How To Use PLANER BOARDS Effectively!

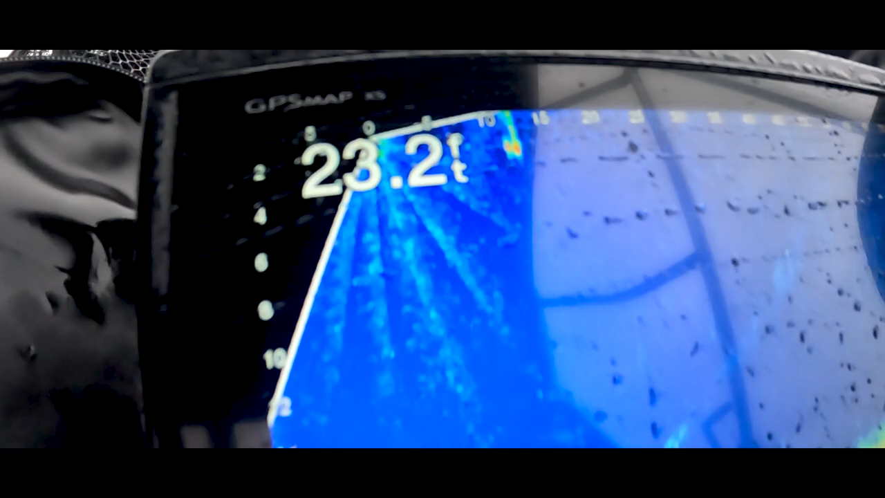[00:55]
On screen: depth 23.2 ft
23 feet. If I turn this guy, kind of look around, see if I see any fish here.
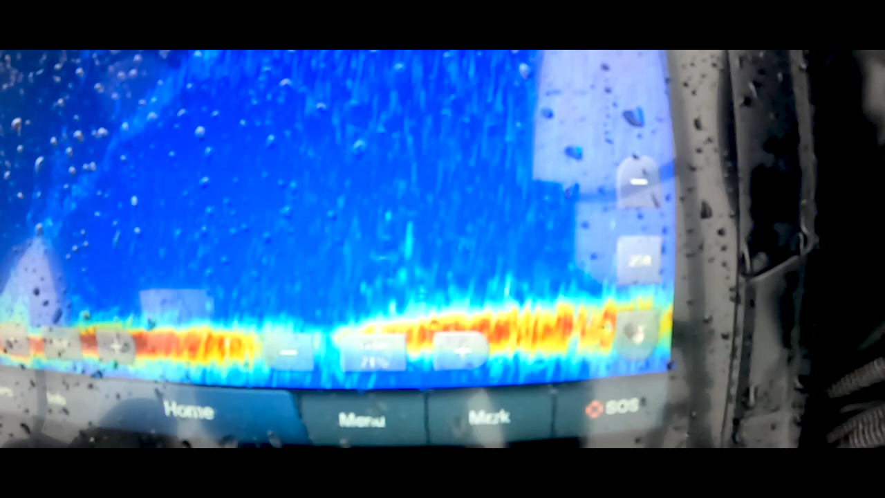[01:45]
Might be a laker. Oh, dude, this is the biggest school I've seen today. Like, look at that.
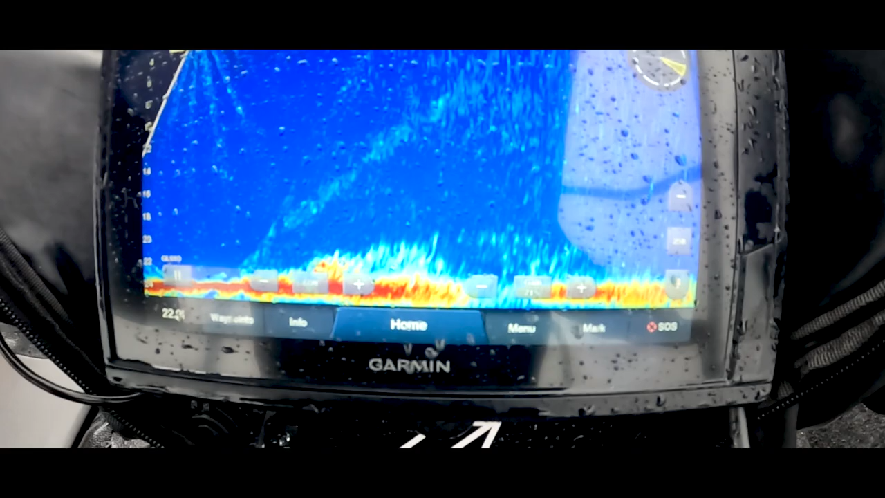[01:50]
Unreal. Yeah, that one, when you set that, dude, like, it just started pulling that board. That was heavy. I think it's a laker.
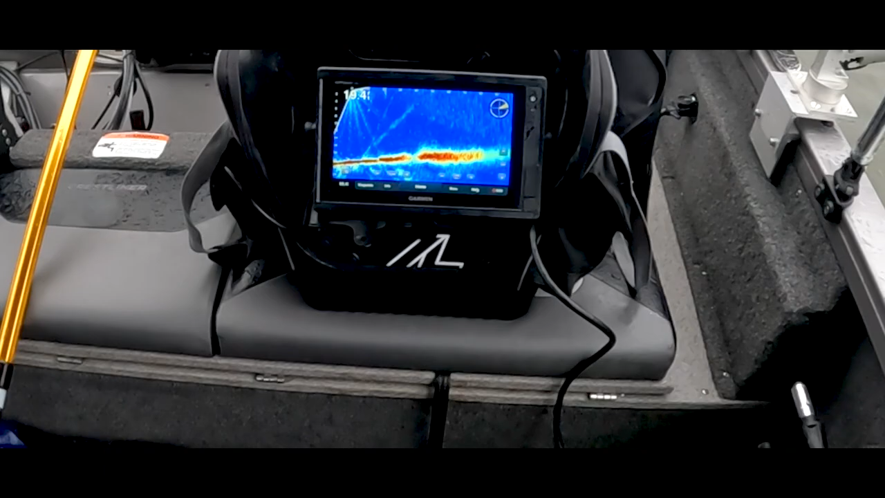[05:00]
Oh, is that our trolling motor? No, that's moving. They're right up high, dude. Look at, you see it dive down? See the boat?
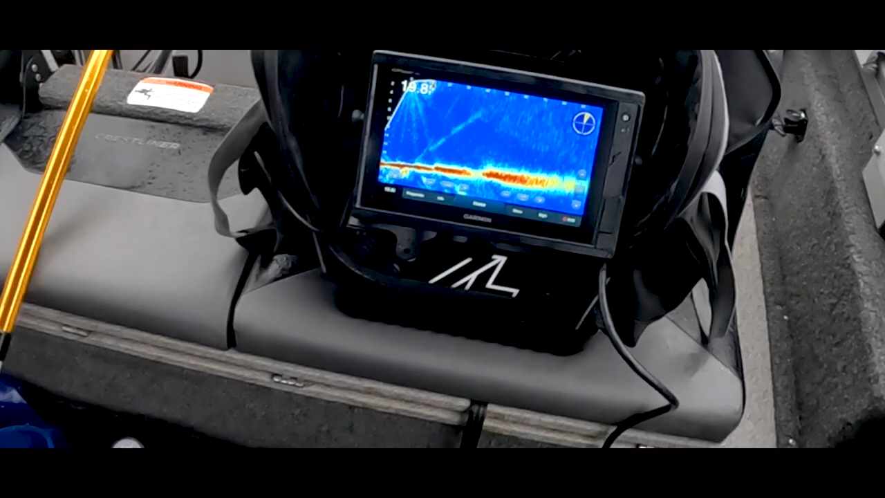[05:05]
Yeah. It would definitely wouldn't be as nice as this. Like, look at this guy, dude.
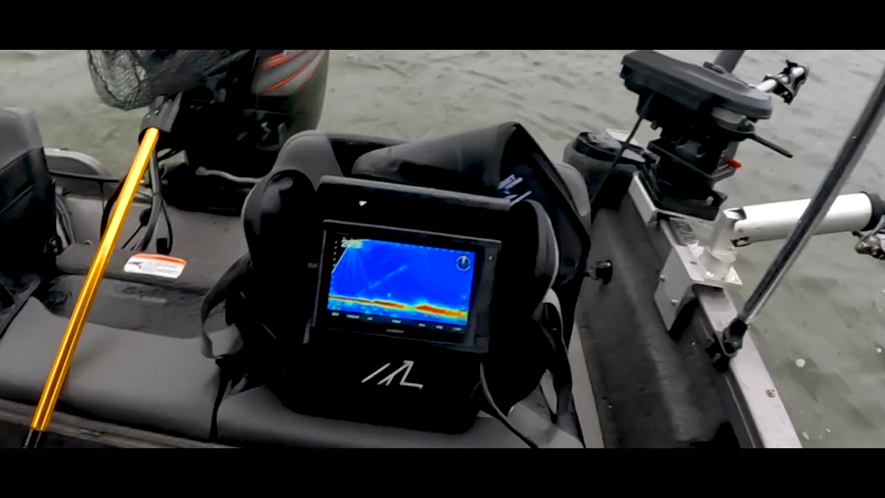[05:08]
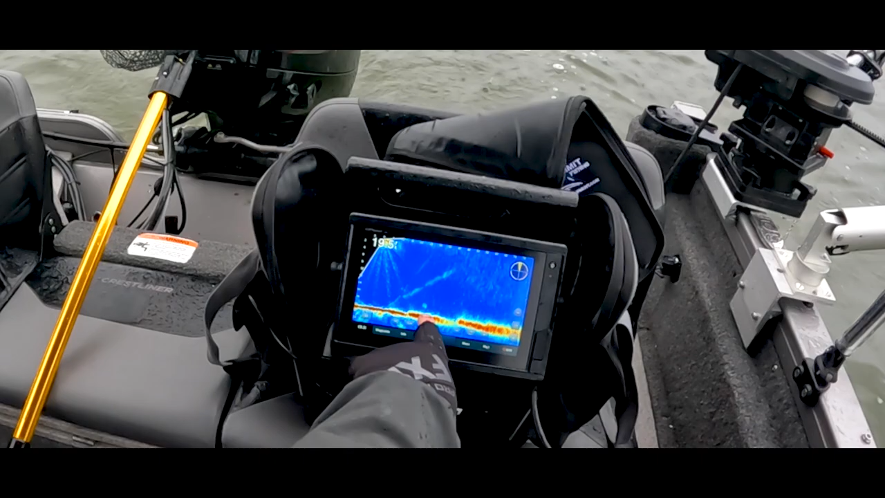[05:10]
Right here, sitting down there. Oh, that's a big fish down there, dude. This is a good one. That's a good one, dude.
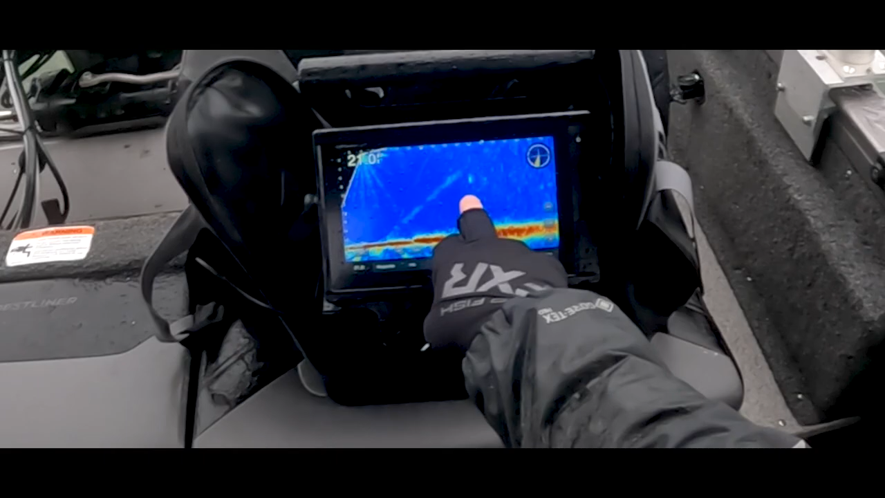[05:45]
Look at, look at, look at. That's a big fish, dude. Get ready, man. It doesn't feel like a
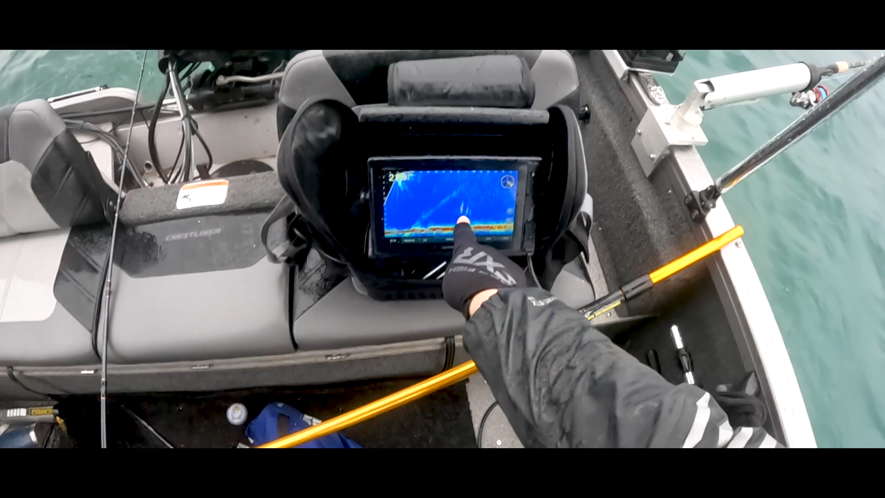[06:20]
That's him going down. Okay, so there.
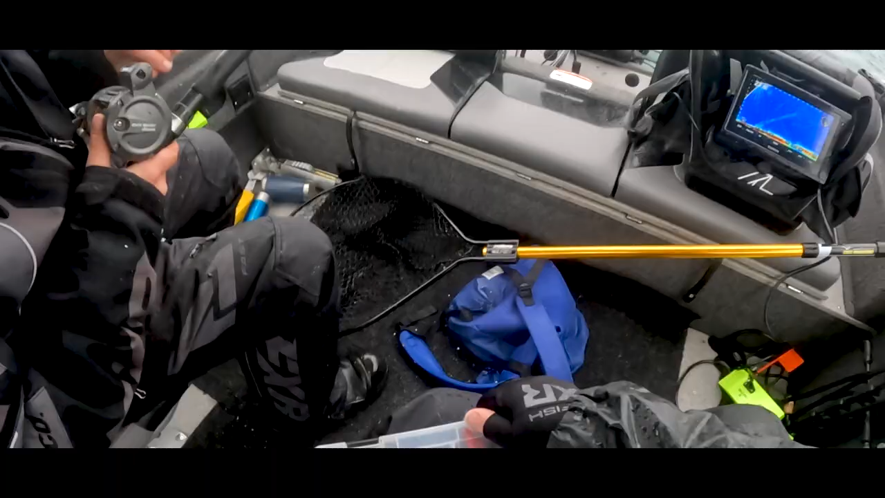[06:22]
Well, I just want whatever to you want. An extra 10 feet. What do you think? 10 feet? You'd want something like that. You think that? Well, the thing is, you can let out this thing just down 5 right here.
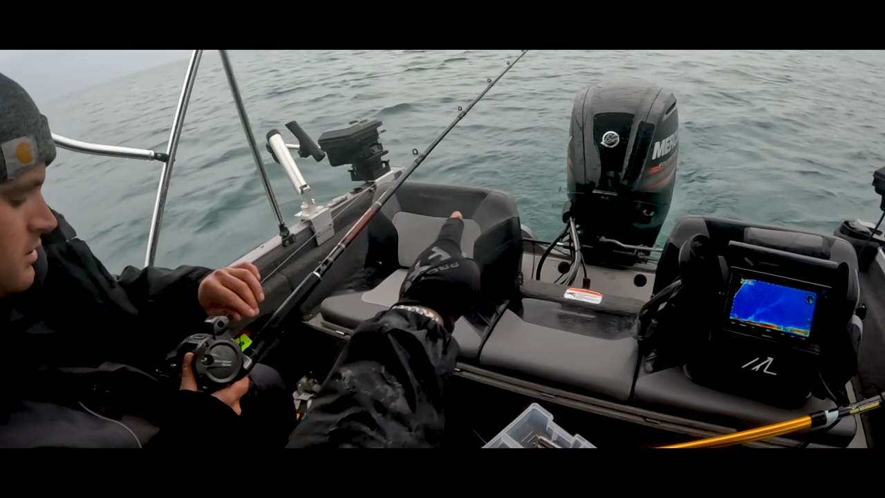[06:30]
So you leave the snap weight close. Let out all your line, and then you hook the snap weight and let it go down instead of way, way out. Okay. Right? So then as soon as you get a fish on, you bring it up and bring your snap weight off. Okay, so it'll drop it down even though it's that far back. Yeah, yeah, yeah. Okay, so I'll put it back to 200, what I've been getting. Yeah, yeah, yeah, yeah, exactly.
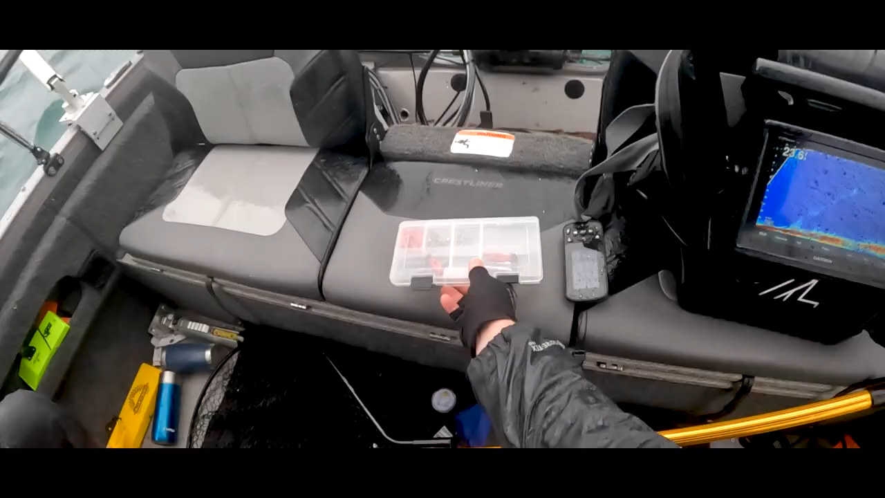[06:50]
Yeah, I'll leave them out here. Okay. They're all, look at this. Those are good marks, dude. Look how red that is. That's a giant. That is a giant. I want that thing to turn and then come back after my bait. There's one. Here's the suspended ones. Look at right here. Look at boom, boom. These are the ones we hit. Yeah. Right here. Yeah, yeah. Look at this guy. Look how high he's coming, dude. Look, look, look. He saw the boat, got scared. Where did he go? He went out. Wait. I saw them dive down. He was up to 6 feet, dude.